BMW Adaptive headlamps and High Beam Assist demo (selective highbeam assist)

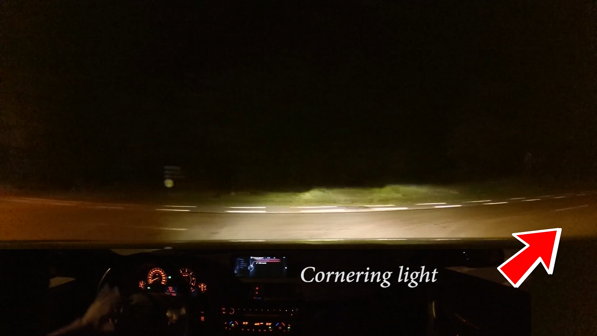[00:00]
so let's see when it kicks in
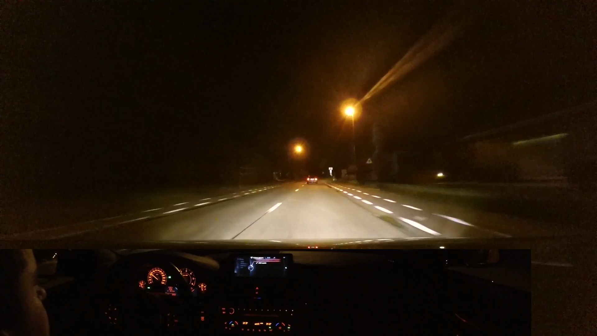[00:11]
for high beam assist to work you need to have your switch in automatic mode and here we go now it's working you can see it clearly both sides are illuminated the camera in front of the screen up front of the windshield is rich thing scar adapting the lights do it now are in front of us there's another car I don't know if it's gonna
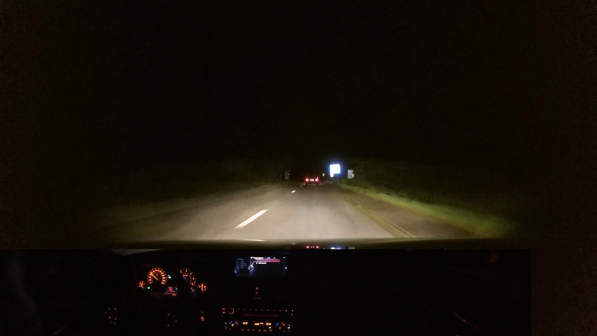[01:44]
also you can see the the pattern changing from the high beams uh the low beam sorry so if i go below 50 kilometers an hour it will be city beam so now it's white the left side is white and now it comes back also above a certain our speed it will adjust
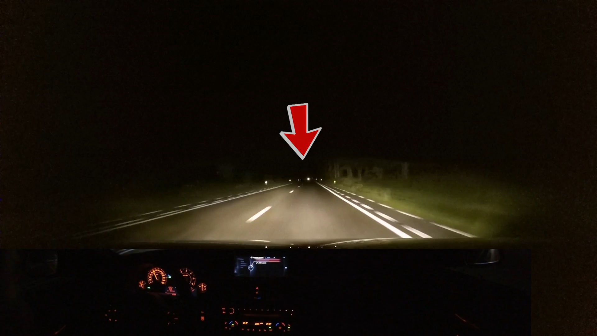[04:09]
so so now you saw a car that was uh approaching us he completely he formed the conus and made sure he wasn't blind you must admit they can be blinded for a few seconds or milliseconds but it's better than you forgetting your high beams and uh blinding them completely senseless before they even reach the stock
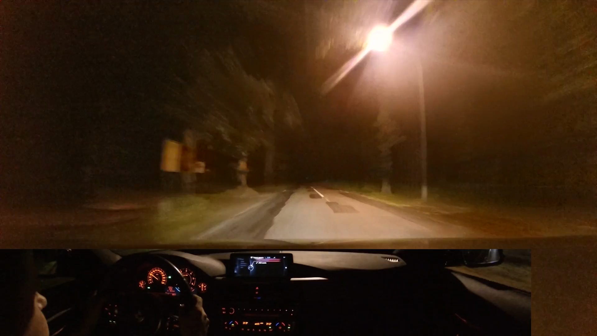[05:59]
okay i was thinking for a second to manually uh control the beam but it's right for me so you can see the little a that means automatic lights and the top just says that i'm driving on my my high beams now so thanks for watching if you like the video please subscribe or make a comment and enjoy my the rest of my videos bye